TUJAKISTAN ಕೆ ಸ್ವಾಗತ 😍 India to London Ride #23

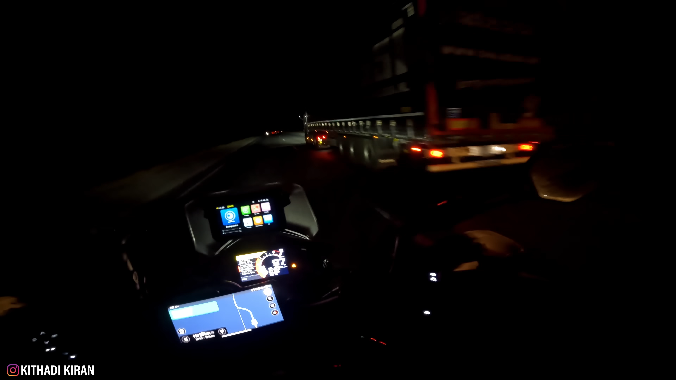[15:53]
ಹೋಗ್ಲಿ, ಅಟ್ಲೀಸ್ಟ್ ಎಮರ್ಜೆನ್ಸಿಗೆ ಪಕ್ಕ ಪಕ್ಕ ಬಂದಾಗಾದರೂ ಹೊಡಿಬೇಕು ತಾನೇ. ಅದನ್ನು ಮುಟ್ಟಲ್ಲ, ಸುಮ್ಮನೆ ಹಿಂಗೆ ಹೋಯ್ತಾ ಇರ್ತಾರೆ ನೋಡಿ ಸೈಲೆಂಟಾಗಿ, ಬರೀ ಮಿರರ್ ನೋಡ್ಕೊಂಡೇ ಆಟ ಆಡಬೇಕು.
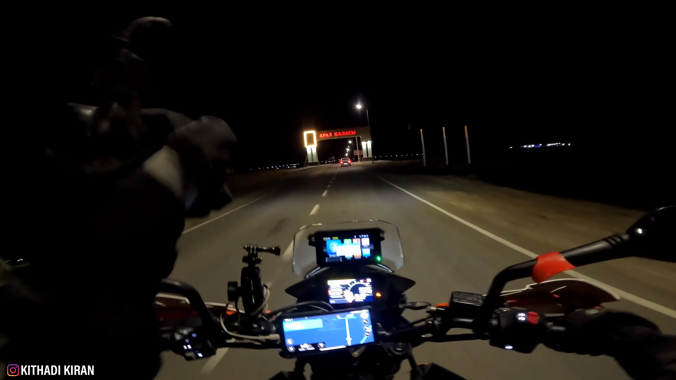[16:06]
ಇಲ್ಲಿ ಅರಾಲ್ಗೆ ಸ್ವಾಗತ ಅಂತ ಬರೆದಿದ್ದಾರೆ, APAL ಅರಾಲ್ ಅಂತ.
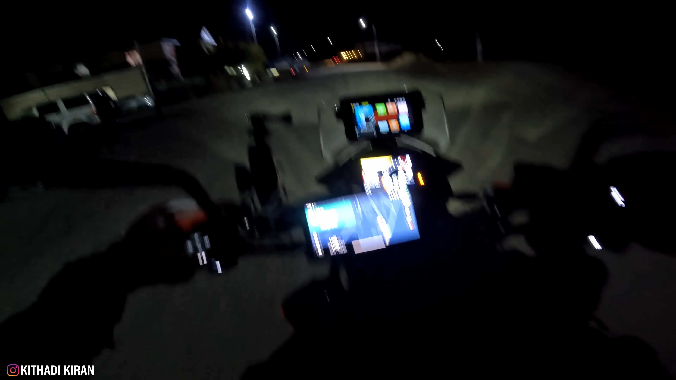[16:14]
ಅದು ಎಲ್ಲ ಇಲ್ಲೇ ಇದೆಯಲ್ಲ ಹೋಟ್ಲು, ಹೋಟೆಲ್ 100. ಎಸ್, ಬಂತು